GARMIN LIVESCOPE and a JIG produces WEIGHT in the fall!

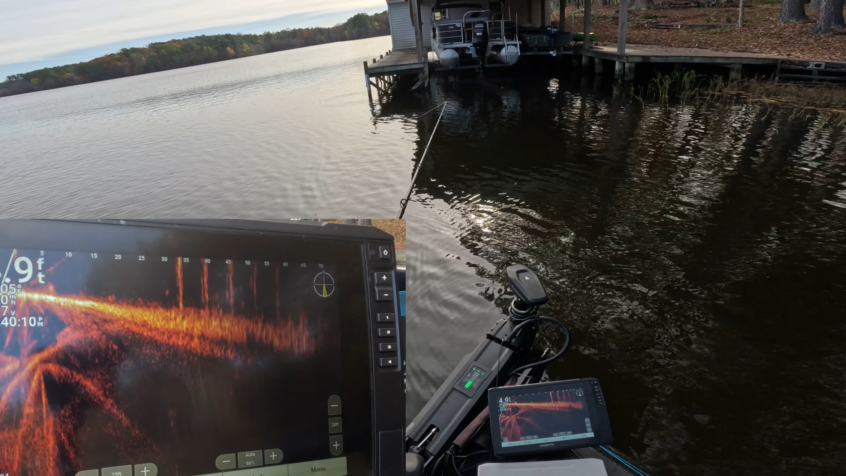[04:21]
Here's my jig going down at 30 feet. There's another one. Oh man. Daggone. He didn't want that.
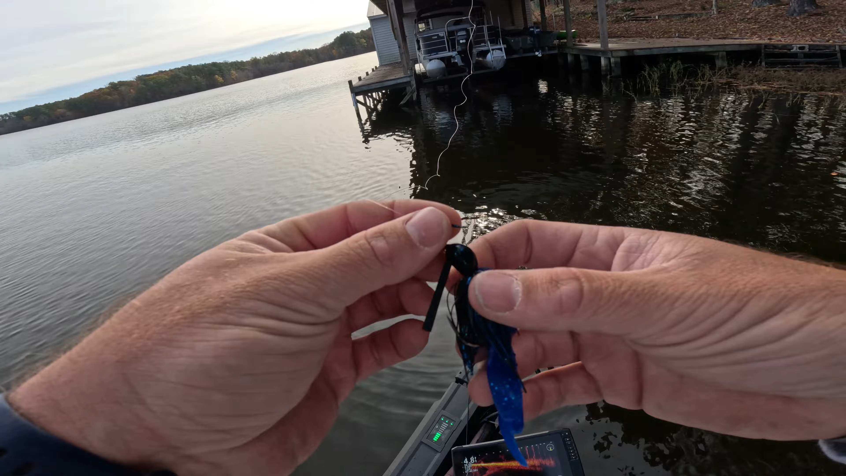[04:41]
So anyways, I got a 1/2 ounce black and blue jig. Water's kind of stained.
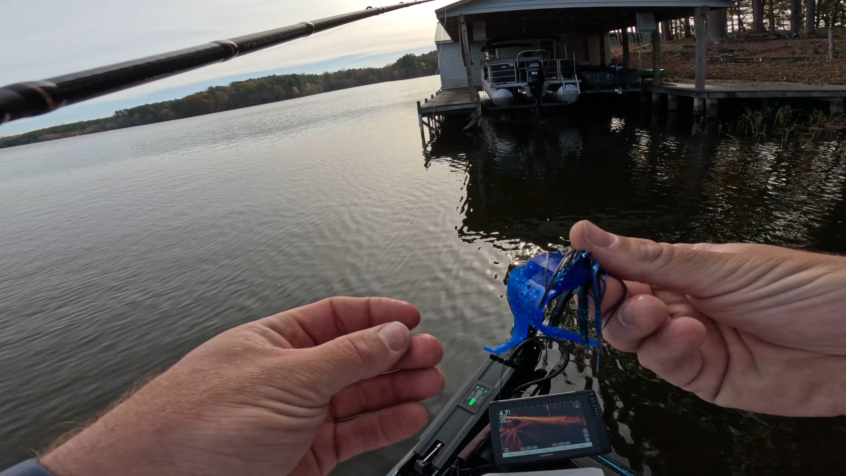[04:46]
Got a sapphire blue chunk from old Zumi. And that's what we're going with today. See if we can't get a big boy to bite. Big girl, whatever you guys call it.
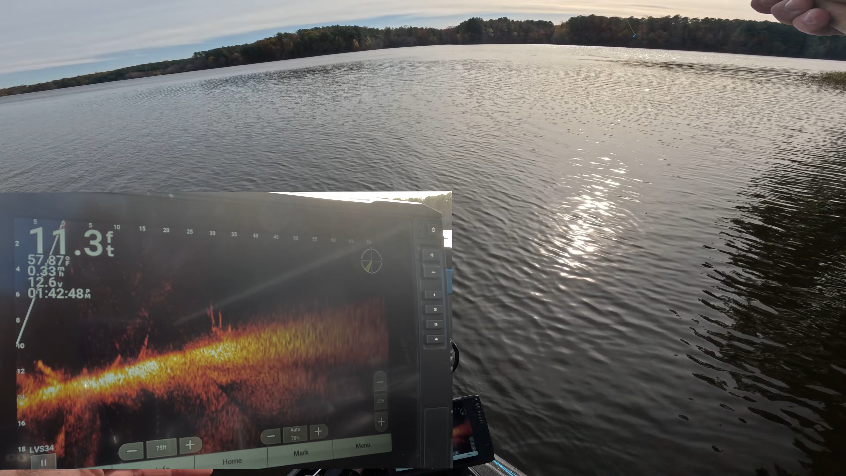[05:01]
On screen: depth 11.3 ft
Brush pile out there. Jig going down.
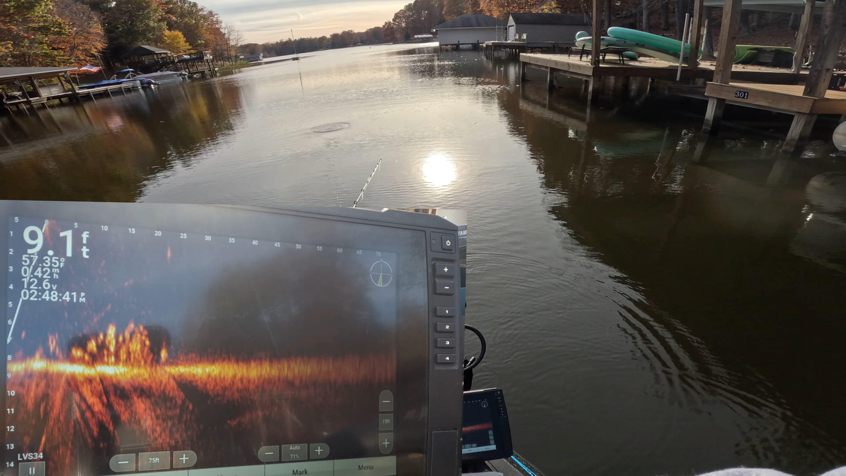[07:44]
On screen: depth 9.1 ft
Right on his noggin. He turned around. Here we go, boys.